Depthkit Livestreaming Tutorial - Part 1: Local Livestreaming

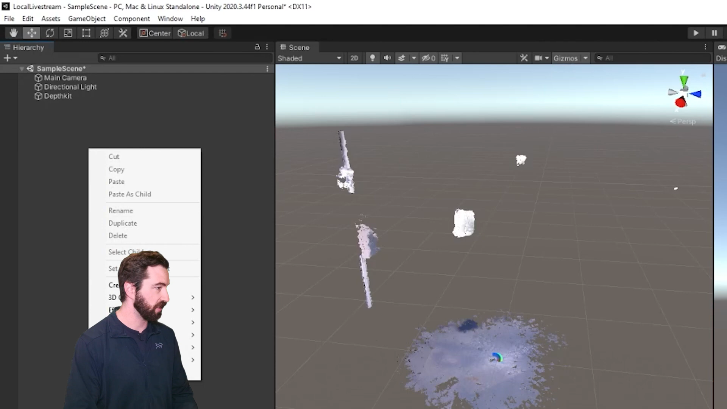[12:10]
But I'm basically just going to create a a limiter object and then attach this script to it.
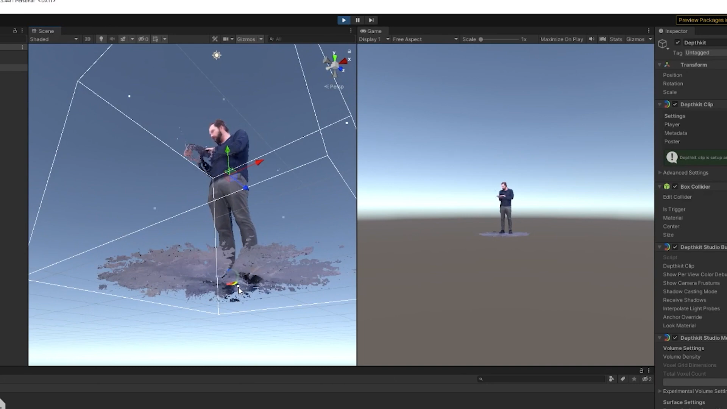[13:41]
Now the floor is all cleaned up. Another thing to call out here is that as I change these settings,